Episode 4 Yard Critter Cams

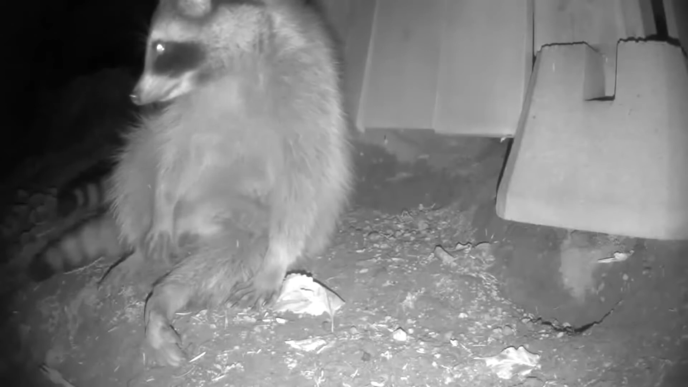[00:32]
Well, later that night, Mama Raccoon, after getting a little gussied up, decided to head out on the town by herself. Of course, this meant leaving the kids in charge, and, well, as we're going to learn, they like to dig. And I'm naming this one Digger. And I think what he's trying to do is collapse the stage, little brat. But he could also be just trying to make a bigger hole for the entrance, and hard to tell what the hell he's doing.